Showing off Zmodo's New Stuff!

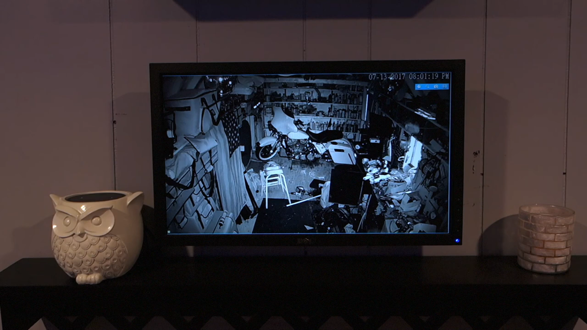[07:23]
to the point where you can see how messy it is in there right now so yeah I mean these are as far as covering your entire house most cost-effective way I don't see how you beat this for